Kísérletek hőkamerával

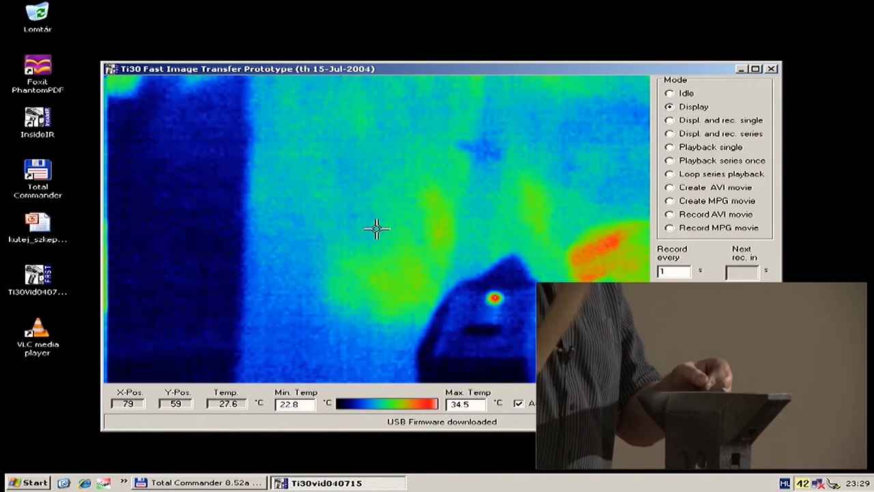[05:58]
On screen: spot 27.6°C
Elkezdem ütlegelni, és annak enedményeként, hogy ezt ütöm, egyre vörösebb és vörösebb.
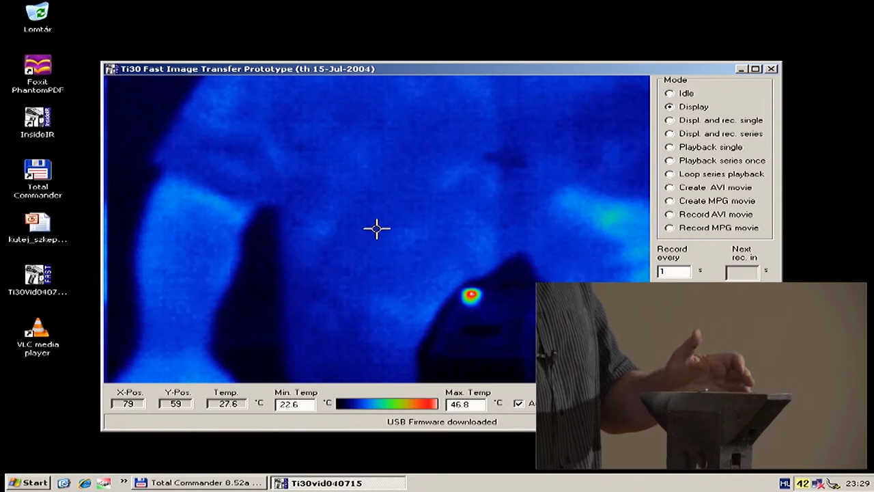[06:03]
On screen: max 46.8°C, min 22.6°C
És tulajdonképpen a mechanikai munkát át tudjuk alakítani hővé. És itt nem más, mint a deformáció lesz az, ami a főszerepet kapja.
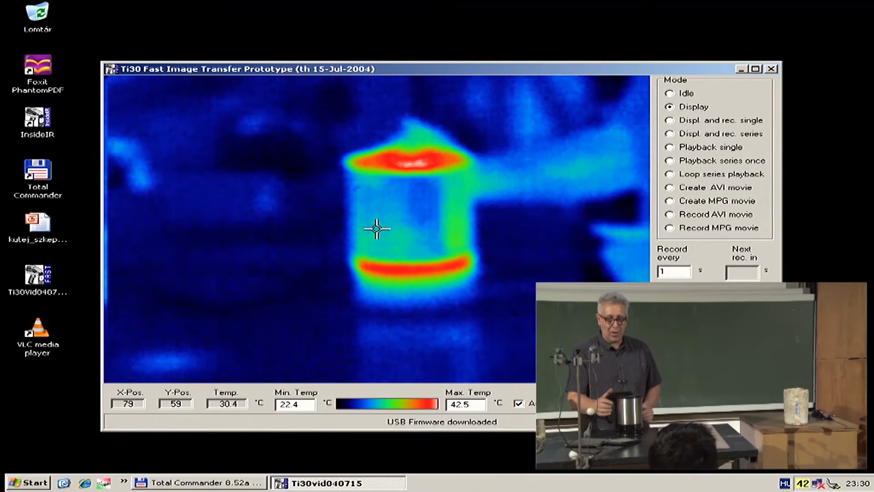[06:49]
On screen: spot 30.4°C, max 42.5°C, min 22.4°C
Ha valószínűleg kinyitom, akkor még lehet látni, hogy gőzölök is. Amit szeretnék megmutatni, ide tettem le. Van két rézből elkészített kis darabka, az egyik az valamikor egy számítógépnek a hűtőbordájából lett kiszerelve, ez pedig egy tömörréz darabka.
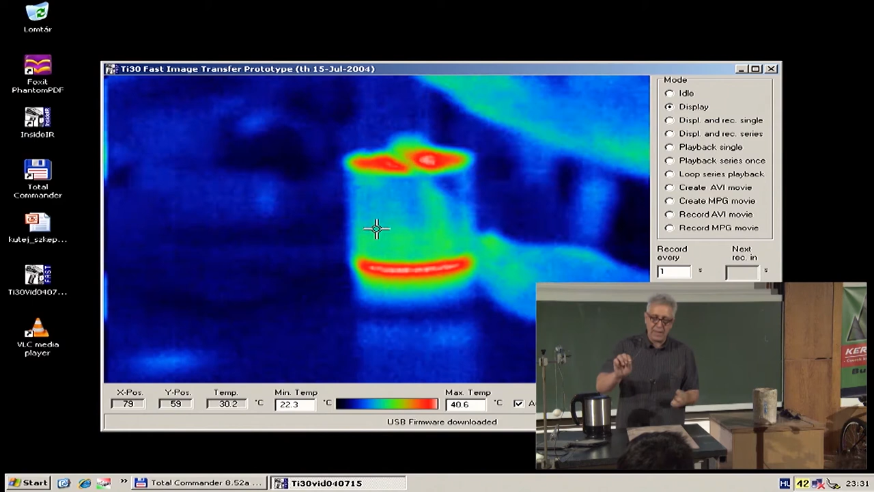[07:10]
On screen: spot 30.2°C, max 40.6°C, min 22.3°C
Ezzel fogunk kísérletezni. Itt van egy pohár valahol, vagy ide letettem a poharamat. Megvan. És azt fogom megcsinálni, hogy ide leteszem ezt a poharat. Ez a pohárról még látjuk azt, hogy ez a pohár még egyáltalán nem világít.
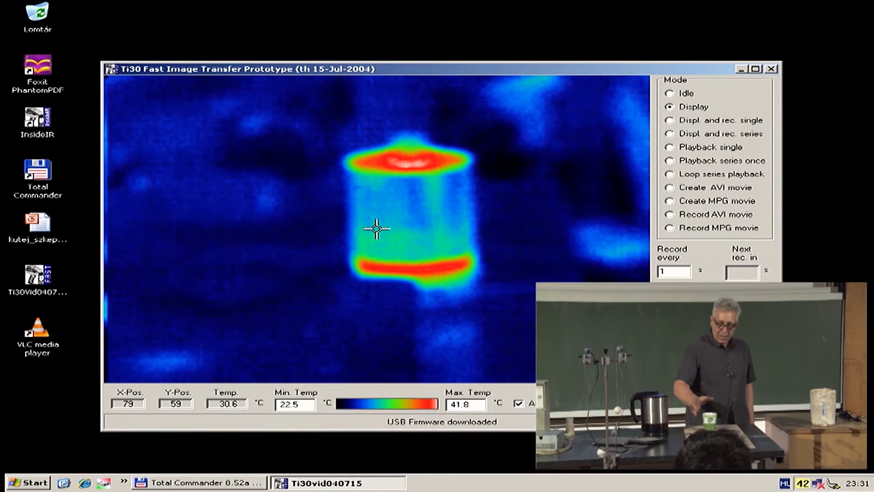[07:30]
On screen: spot 30.6°C, max 41.8°C, min 22.5°C
Tehát ha ide teszem, akkor jól látszik, hogy nem világít, és azért nem világít ez a pohár, mert hideg a környezetéhez képest.
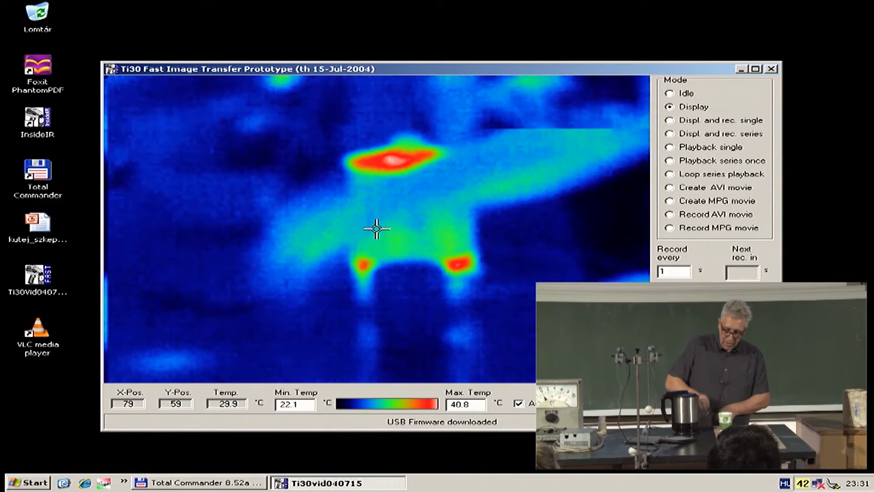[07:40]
On screen: max 40.8°C, min 22.1°C
Hogyha beletesszük a forró vizet, akkor fogjuk látni, hogy hogyan melegszik meg a pohár. És tulajdonképpen átveszi a környezetnek a hőmérsékletét.
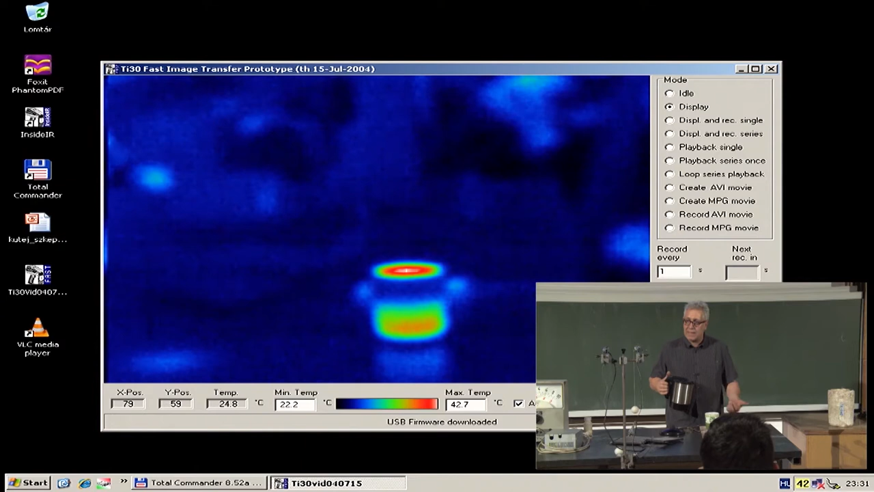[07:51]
On screen: max 42.7°C, min 22.2°C
Szerintem ezt mindenki jól látja. És amit ebből igazán szeretnék megmutatni, az ez a két részdarab, aminek a szerepét szeretném megmutatni. Jól látszik? Vagy jöjje közelebb.
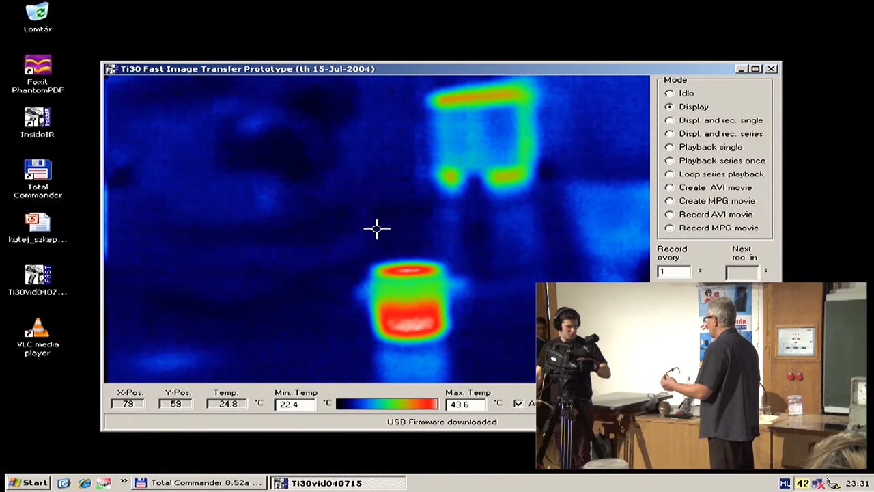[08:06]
On screen: max 43.6°C, min 22.4°C
Tehát azt hiszem, mindenki jól láthatja, hogy itt van ez a két részdarab.
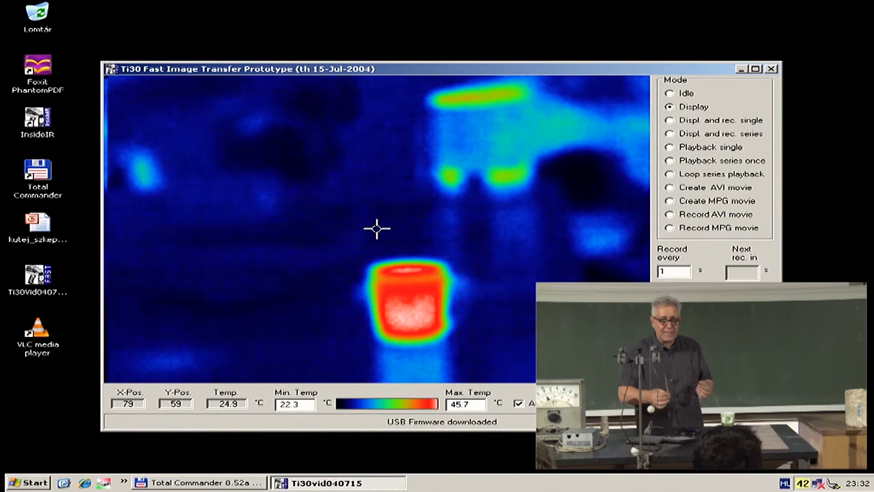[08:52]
On screen: max 45.7°C, min 22.3°C
Azt hiszem, hogy ez nagyon szépen látszik. Egyszerre beteszem a kettőt, és gyönyörűen fogjuk látni, hogy az egyik...
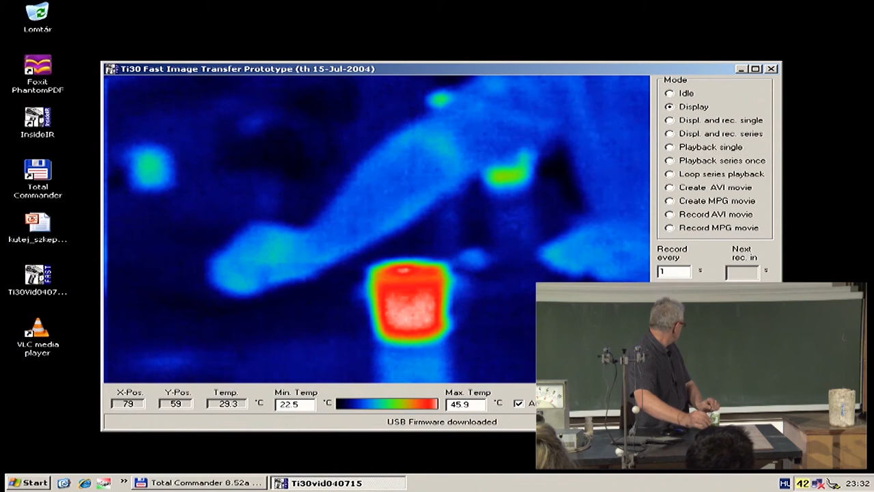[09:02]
On screen: max 45.9°C, min 22.5°C
Na most... Hát lehetett volna egy picit melegebb. Melegítünk egy keveset rajta, de csak azért,
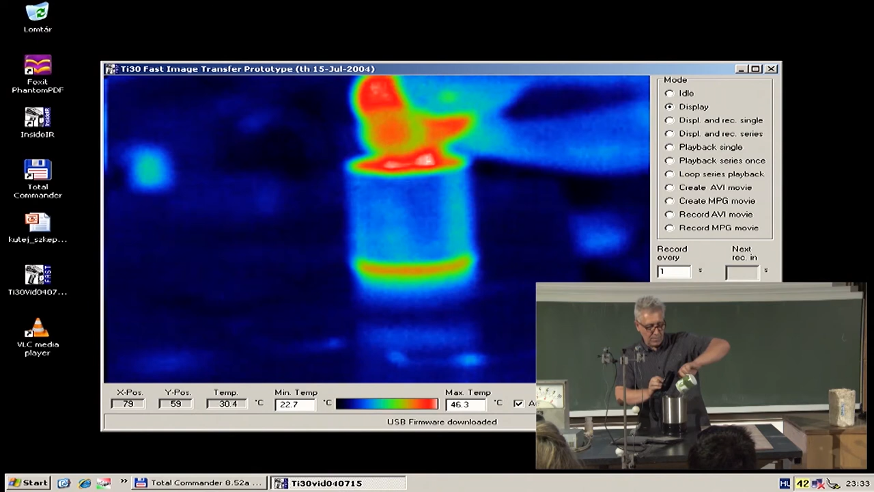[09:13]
mert a hőcső ennek egy megadott hőmérséklet fölött van igazán komoly jelentőség, Mindenesetre fogjuk látni, hogy hogyan melegszik a hőmérséklet hatására, tehát a bekapcsolás hatására, hogyan melegszik az itt levő víz. És utána pedig megnézzük azt is, hogy a hőcső pontosan hogyan működik.
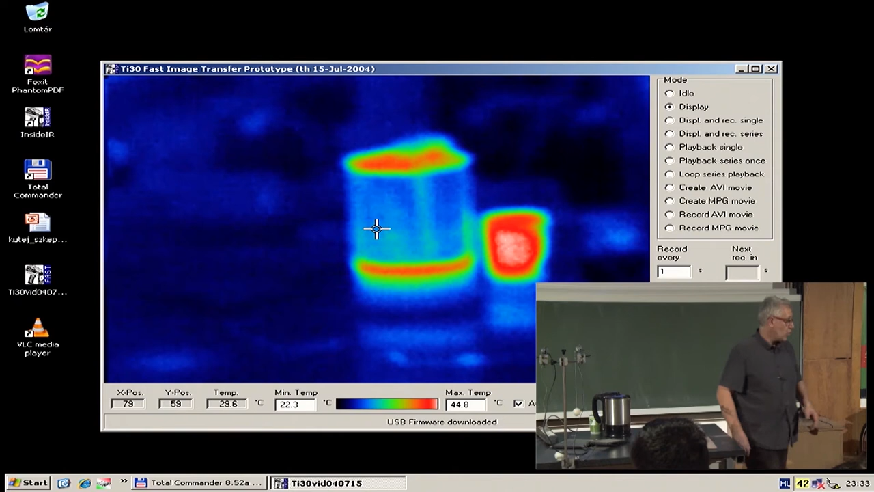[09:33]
On screen: max 44.8°C, min 22.3°C
Egy egész picit közelebb jövünk hozzá.
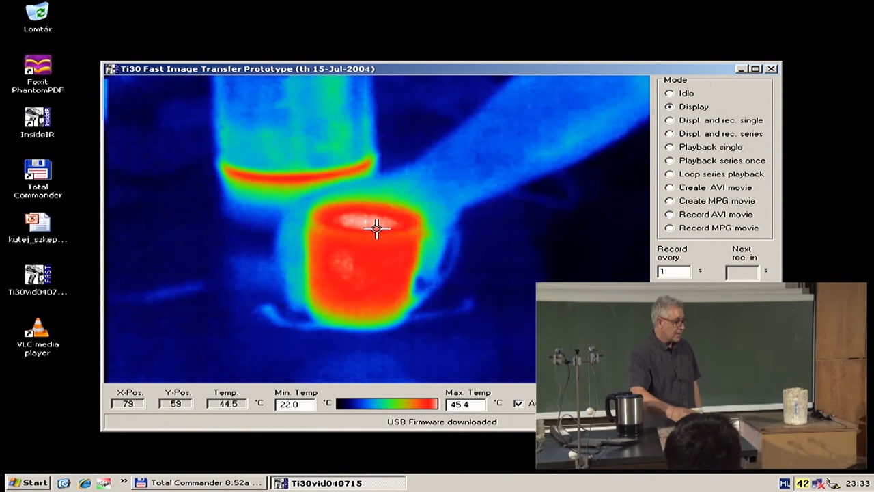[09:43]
On screen: spot 44.5°C
Ez lesz a pohár, amivel kísérletezni fogunk. Ide fogjuk betenni, így van. És ezt fogjuk látni. Oké.
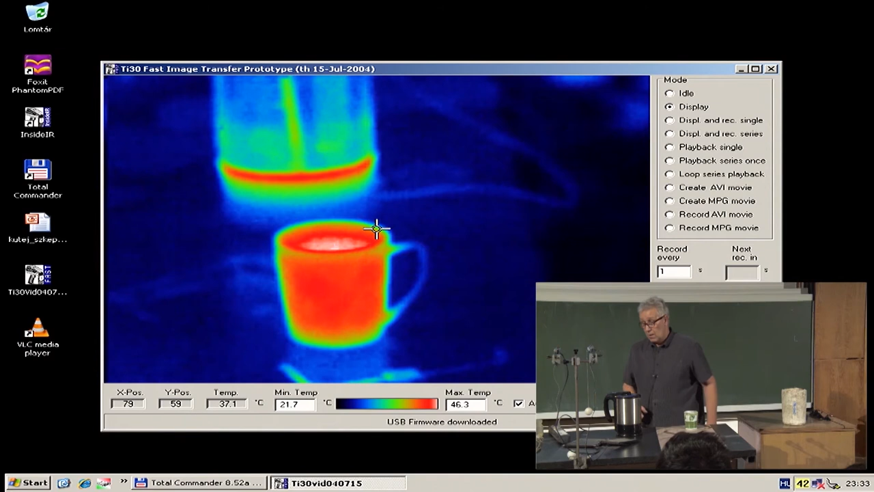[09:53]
On screen: max 46.3°C, min 21.7°C
Egy rövid melegítés után ez fog működni.
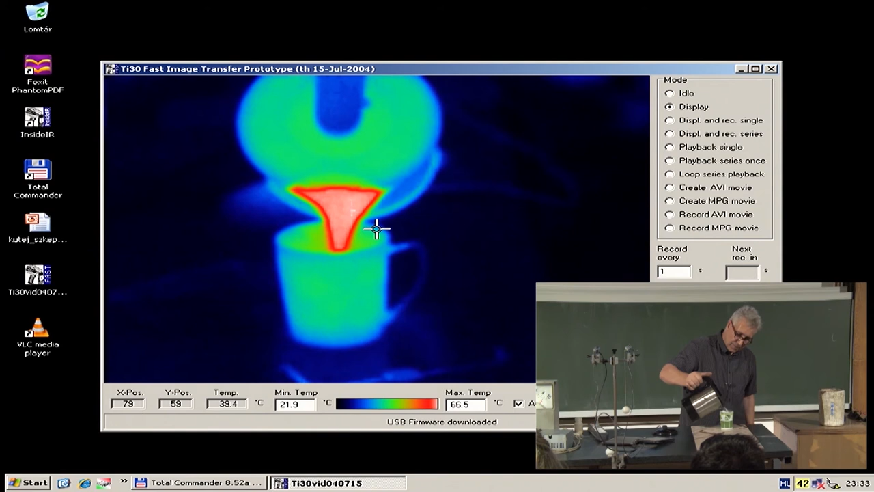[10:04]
On screen: spot 39.4°C, max 66.5°C, min 21.9°C
Tehát teszünk bele egy kis forró vizet. És hogy ezt ne zavarjon, kitesszük a képből. És tulajdonképpen egyszerre fogom beletenni a két testet.
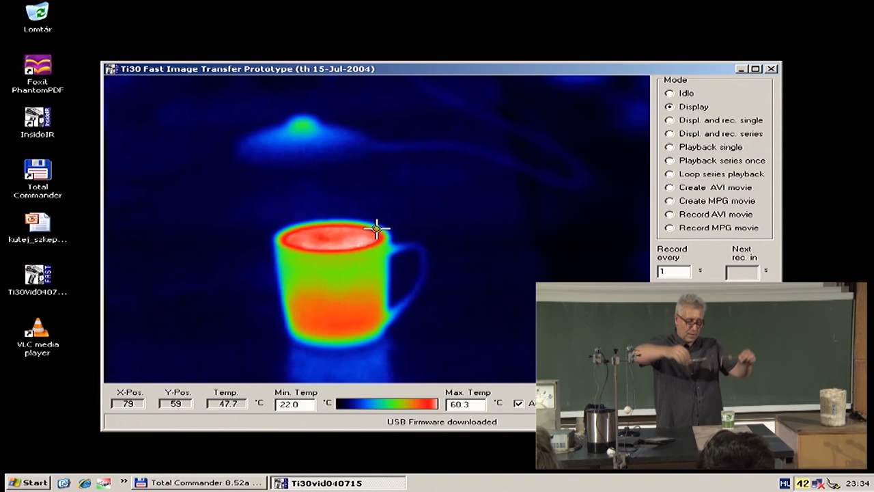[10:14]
On screen: spot 47.7°C, max 60.3°C, min 22.0°C
Szerintem jól fog látszani, hogy az egyik a hőcső, az sokkal jobban vezeti. Szerintem látszik azt, hogy ez a hőcső, ez tűzforró.
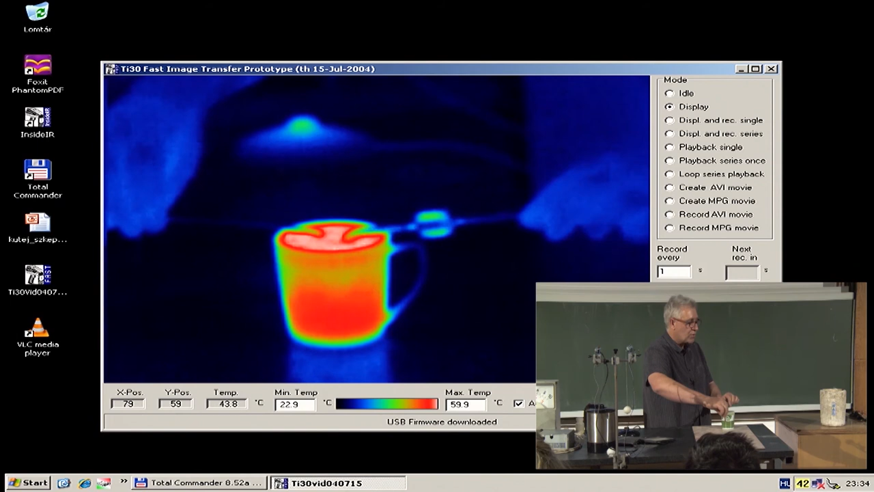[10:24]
On screen: spot 43.8°C, max 59.9°C, min 22.9°C
A másik pedig ehhez képest pedig gyakorlatilag teljesen szobahőmérsékletű.